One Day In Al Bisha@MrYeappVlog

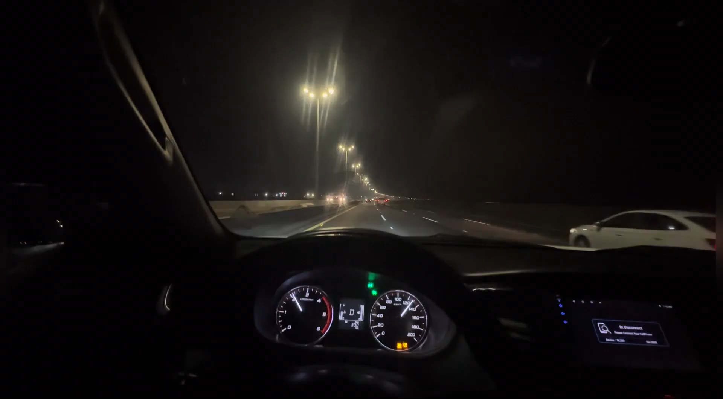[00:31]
রোজ গাড়ি চলতেছে আর গাড়ির মধ্যে আমরা মুভি দেখতেছি।
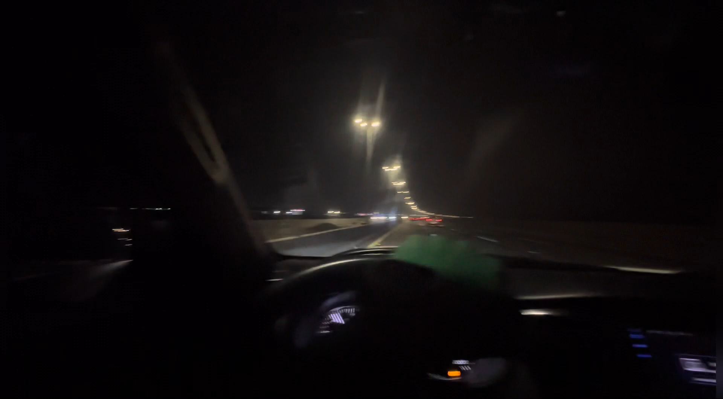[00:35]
তো এই তো রাত্রের আর আশেপাশে দেখার মতন ভিউ নাই, আর ওই সাইডে গিয়ে ইনশাল্লাহ আর ভিউ পয়েন্ট পাইলে ইনশাল্লাহ আমরা দেন আসবো দেখি।
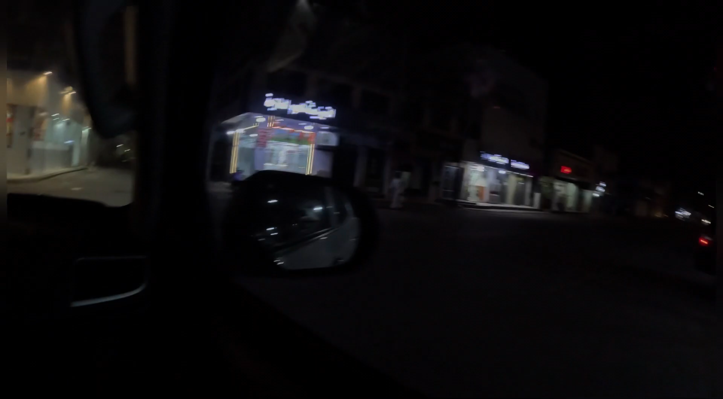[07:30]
আমাদের বাঙালি স্ট্রিট ফুডের গলিতে এসে পড়ছে, আমি না, এটা আমাদের ম্যাপ বলতেছে, এই যে গুগল ম্যাপ।
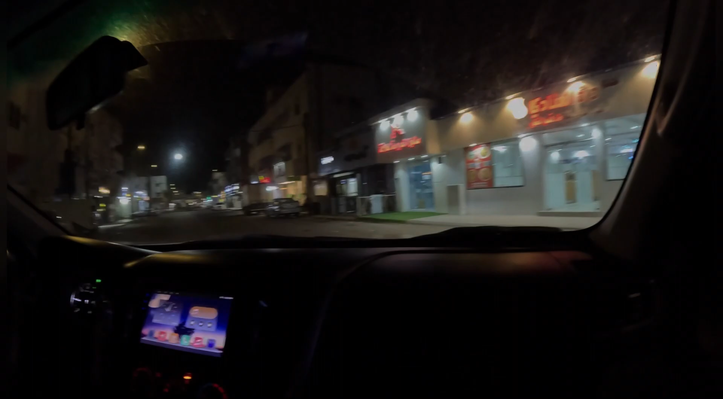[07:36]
তো এইখানেও দেখা যাচ্ছে মোটামুটি সবই বন্ধ।
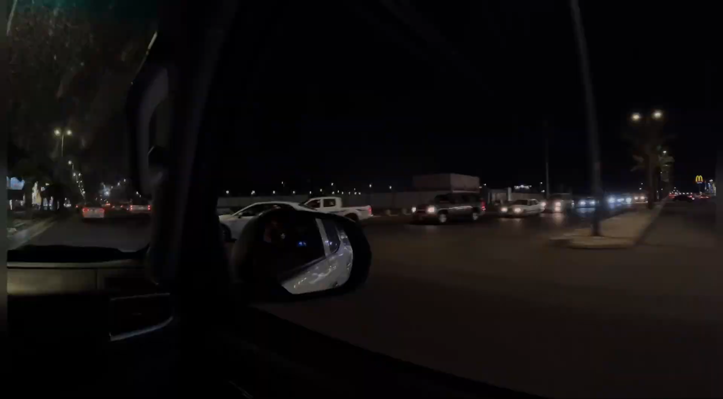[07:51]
সর্বোপরি সময়টা হচ্ছে নামাজের পরে, আর মোটামুটি আশেপাশের দোকানপাট সব খুলছে, তাই একটু লাইটিং লাইটিং বেশি লাগছে। বাম পাশের ফার্মেসি গুলো আমরা না দেখাই কাজ একবার দেখছি।
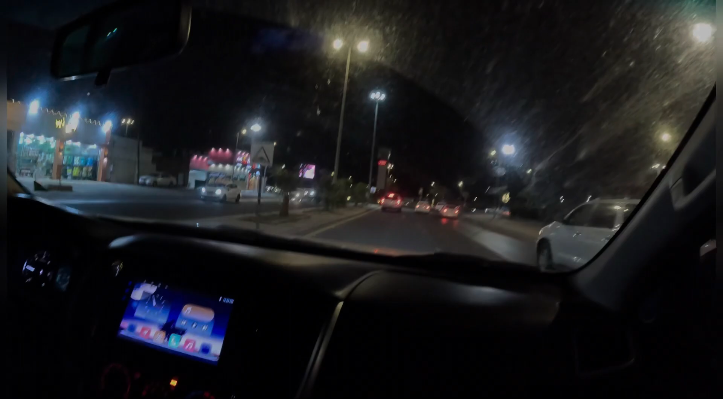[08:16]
আর এই হচ্ছে বিশার সিটি সেন্টার মেবি, বিকজ এই যে কাম টু বিশা বা ক্লক টার সব এখানে আছে।